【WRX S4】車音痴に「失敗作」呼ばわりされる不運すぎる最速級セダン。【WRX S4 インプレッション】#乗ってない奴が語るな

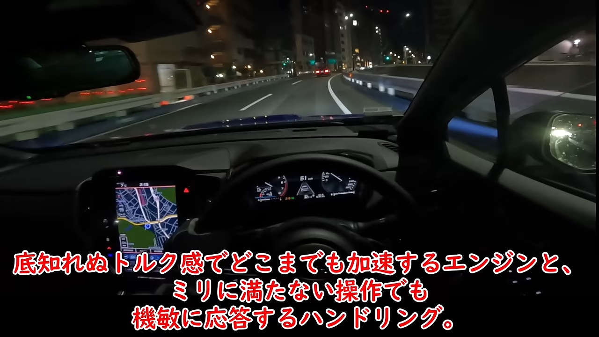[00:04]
そこ知れぬトルク感でどこまでも加速するエンジンと、ミリに満たない操作でも機敏に応答するハンドリング。どんな状況でもフラットな姿勢を維持し、途方もない限界性能の高さを感じさせる。実際に運転した人しかわからない世界を伝え、世間の車好きからの誤解を訂正し、開発陣の思いと実力を伝えてまいります。
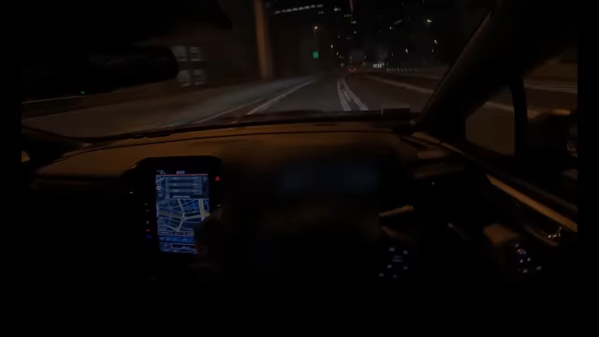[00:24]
というわけでついにカレコに登場、新型WRX-S4。このシーンは帰ってきた後に撮った、飛ばしすぎて熱々になった、エンジンルームを冷やしているところです。
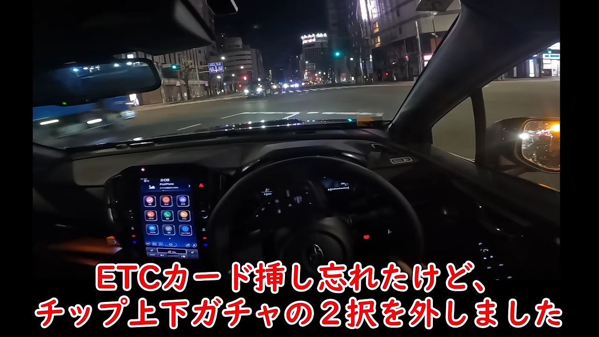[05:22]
ETCカード差し忘れたけど、チップ上下ガチャの二択を外しました。普通に不運が炸裂してて草。なんか上下逆さまにして差し直してもエラー出ましたね。忘れそうだからここで路中して直しとこう。乗って数分の新車で路肩に寄せるという狂気ですが、こういう場面で乗りやすさが光ります。思いっきり駐停車禁止場所の標識が見えますが、ここトラックの後ろだし、何せ無法地帯の深夜の東京だからねー。というかこの後の走行が激しすぎて、トラックの目の前に停車したことなんてみんなの記憶から消えるぜ。
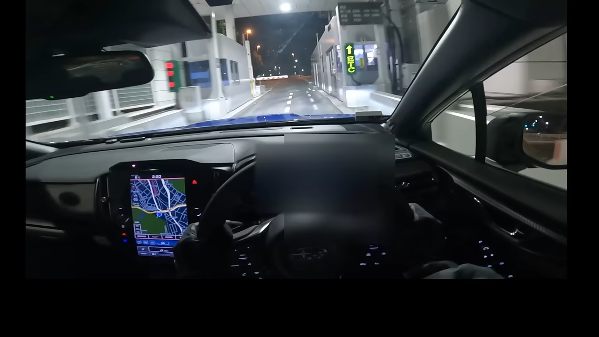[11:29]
これは、ものすごい加速があるやつだ。
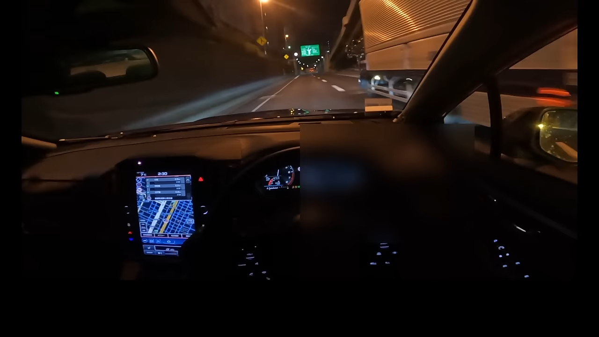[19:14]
周りに車がいるので抑え気味ですが、自分一人だけ光の速度でワープしていくような加速感です。スーパーカーでもないのにこれだけ吹っ飛ぶのは、EV以外じゃ滅多に味わえないもの。テスラのモデル3に乗った時に感じた、加速を含めた総合性能が高すぎて、全てのガソリン車が負けたという感覚。そんな敗北感を一瞬で振り払い、排気規制に負けず、EVに真っ向勝負するハイパフォーマンス。
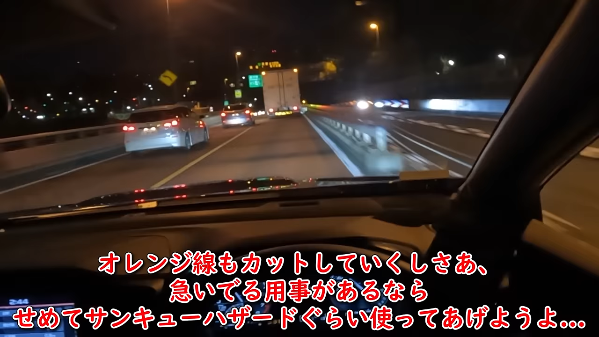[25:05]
オレンジ線もカットしていくしさあ、急いでる用事があるならせめてサンキューハザードぐらい使ってあげようよ。まあ私も行くんですけどね。